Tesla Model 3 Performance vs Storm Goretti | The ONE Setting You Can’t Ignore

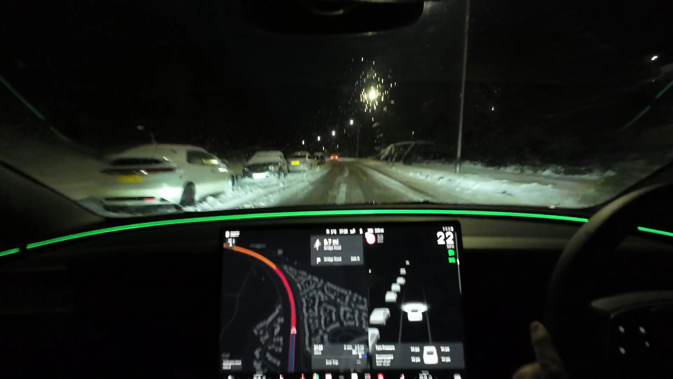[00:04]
After Storm Goretti hit last night, it was the perfect opportunity to put the Tesla through its paces in snowy, icy, horrible conditions, which included a nasty hill climb, which had already claimed the life of a BMW, and conquering a road which hadn't even been used yet. You'll see plenty of abandoned cars and trucks from the night before, and I learned one key dynamic setting which you must engage if you want to drive in these conditions.
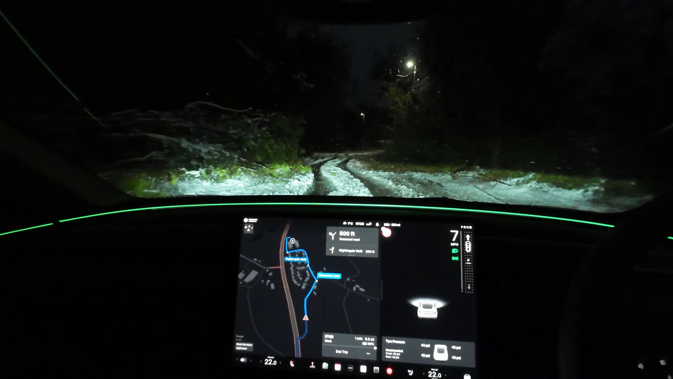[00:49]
Oh wow. Did that block it? Have they come down? That's broken.
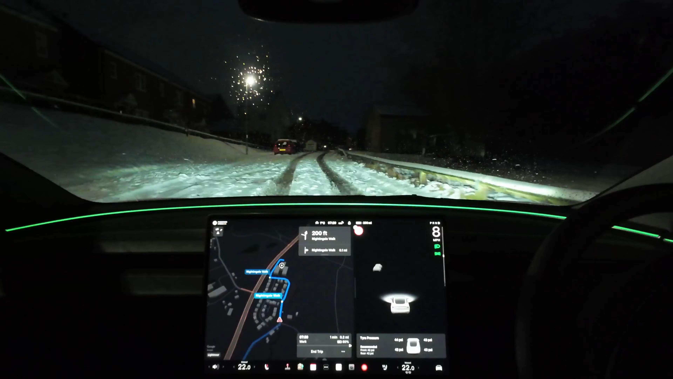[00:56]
I should definitely have it in chill. I'll do it in chill on the way back up that hill.
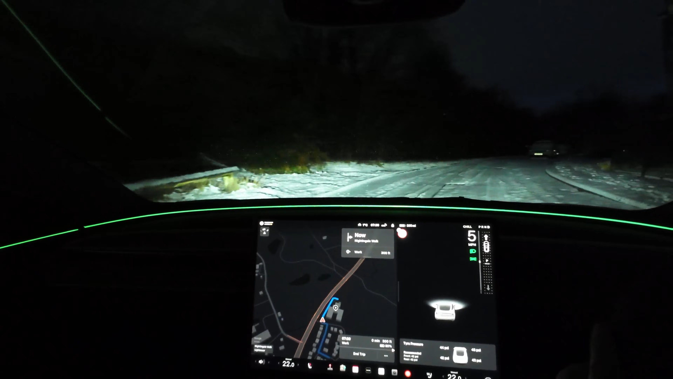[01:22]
So no one's been up here. Tesla, come on baby.
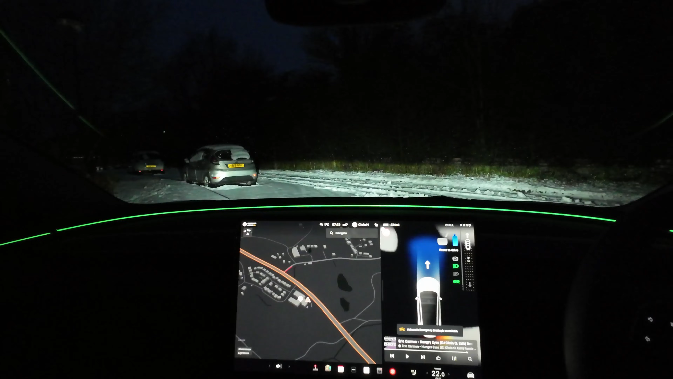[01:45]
Right, so we're in chill mode now, and I have no track in front of me, so let's just see if it'll just roll off. This will be amazing if it does. If it doesn't. Oh my God, Tesla, you are amazing. I thought I might have had to have gone back in my tracks and then get a little bit of momentum, and then bring that into the snow, but that literally just went off. Complimenting it so far, but there's a hill over here, and this will be the test. There's a BMW abandoned at the top of it.